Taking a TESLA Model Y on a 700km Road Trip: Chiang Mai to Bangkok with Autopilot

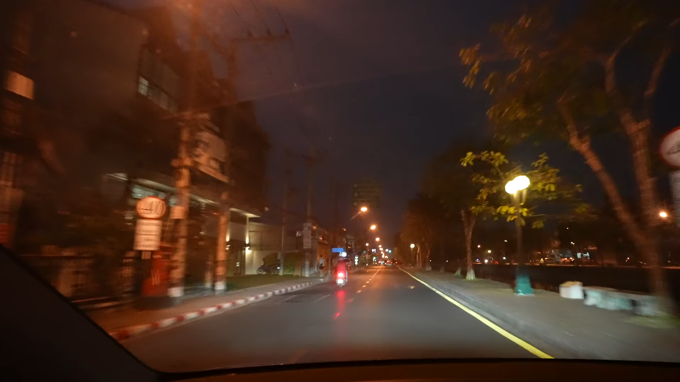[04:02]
We just left Chiang Mai City. We're on the freeway now.